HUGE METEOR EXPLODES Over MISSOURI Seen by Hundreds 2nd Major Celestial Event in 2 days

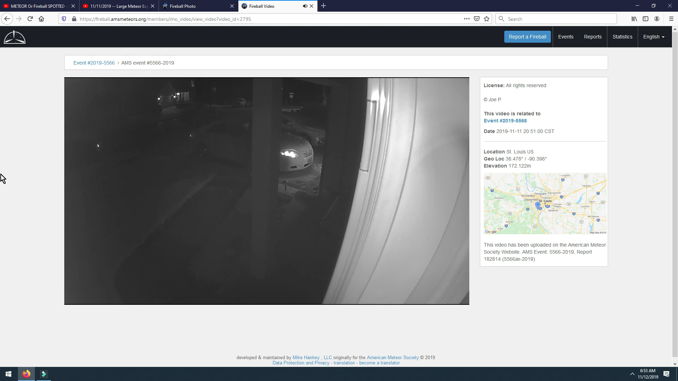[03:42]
some of them just capture the light and some actually capture the actual meteor in the sky this one captures the light of it just like we showed you from Dutch census channel wait for it you can see a guy standing outside right there
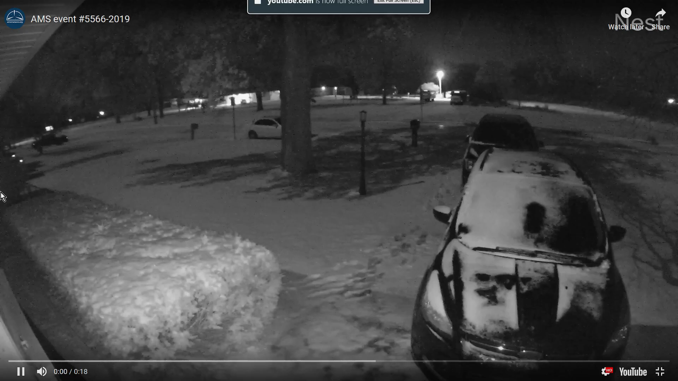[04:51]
interesting video see right up in this area and there it goes behind the trees straight down and look at that with that flash right there let's check that out again I want to check that flash out again that's pretty interesting um chances are that's not when it exploded um usually it takes time once these things are out of sight and the the the light is away that's when you get the concussion because these things are so high up in this in the air that